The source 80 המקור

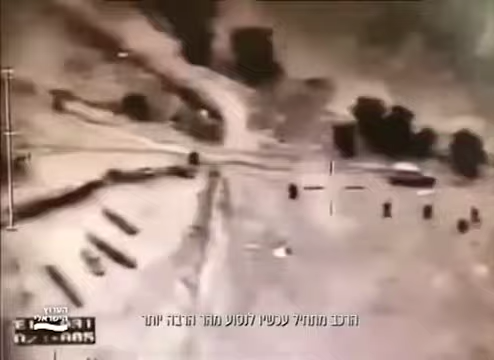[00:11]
הרכב מתחיל עכשיו לנסוע מהר הרבה יותר, הוא מקרב את הכוונת הטלסקופית אל העין. וזה כאילו שהולכים לכבוש איזה יעד מבוצע בלבנון. אתה לא נותן לי טיפול, לא נותן לי סיוע, ובו זמנית אתה אומר עליי דאש. המקור